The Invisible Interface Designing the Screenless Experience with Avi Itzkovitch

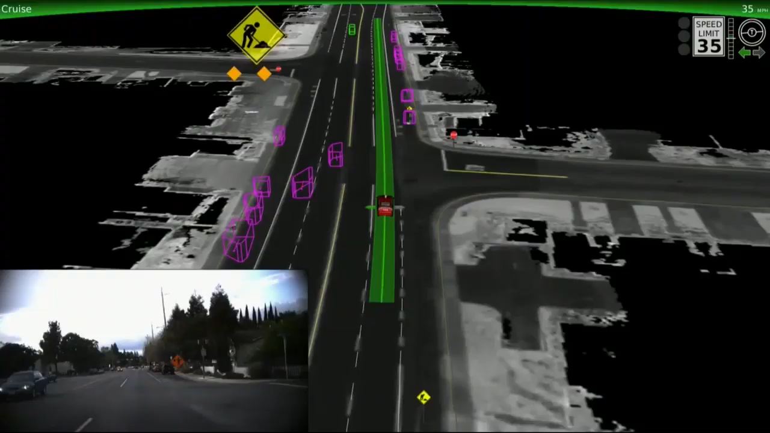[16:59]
We've taught the vehicle to recognize and navigate through construction zones.
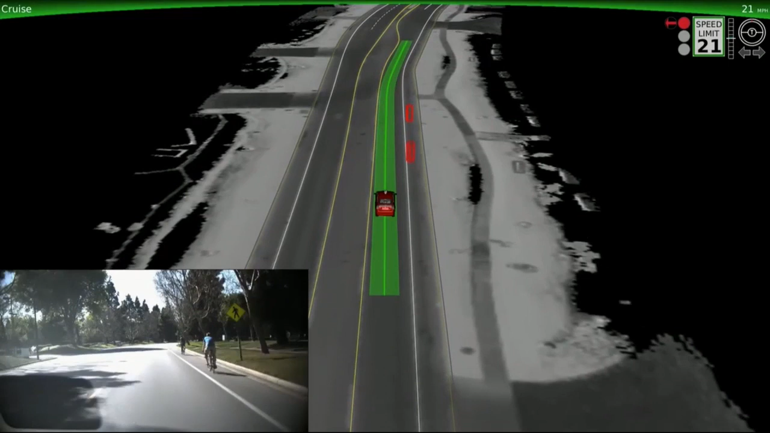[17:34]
Watch in this example when the cyclist holds up his arm, our software detects the hand signal and predicts his movement into our lane. The car knows to continue yielding to the cyclist passing by even when he changes his mind, multiple times. We still have more work to do, but it's fun to see how many situations we can now handle smoothly and naturally. See you on the road.